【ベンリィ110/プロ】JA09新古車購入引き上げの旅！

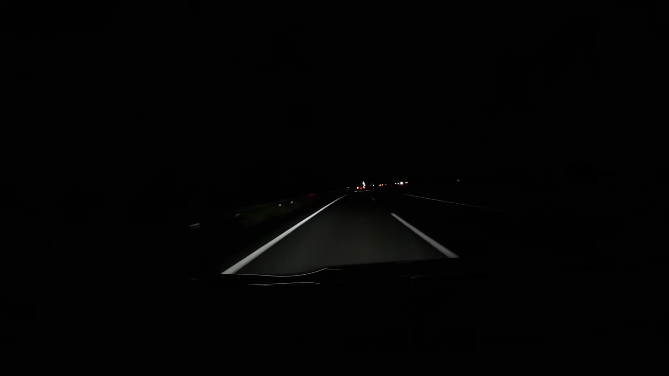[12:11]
タマナ。タマナパーキングって書いてます。
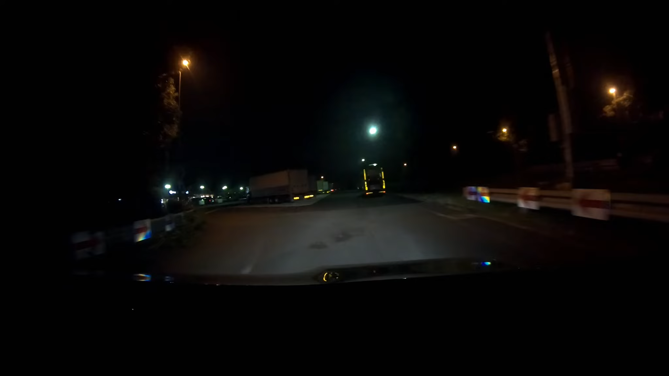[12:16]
あ、結構人いますね。
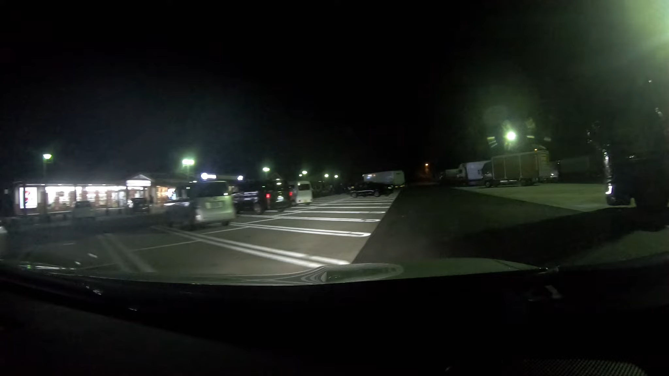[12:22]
疲れた。休憩です。さすがに疲れた。